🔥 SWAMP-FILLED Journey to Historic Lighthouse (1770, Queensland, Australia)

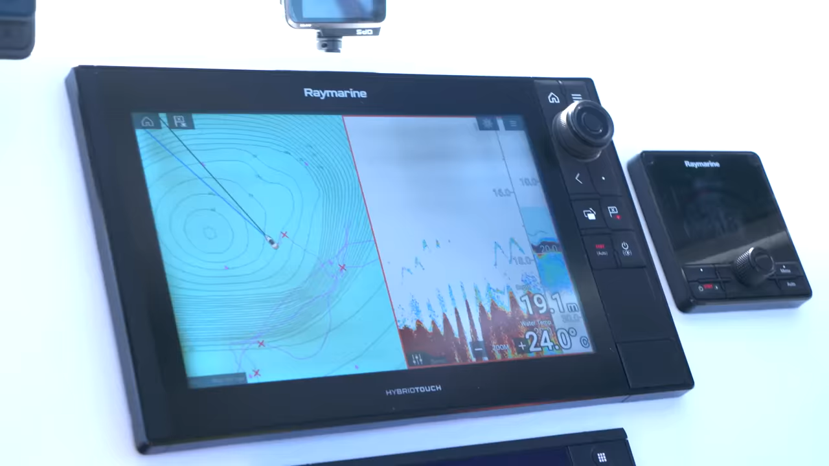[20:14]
On screen: depth 19.1 m, water 24.0°C
There's a few fish on the sounder now, Simon. Yeah, a couple of big arches. That's what we want.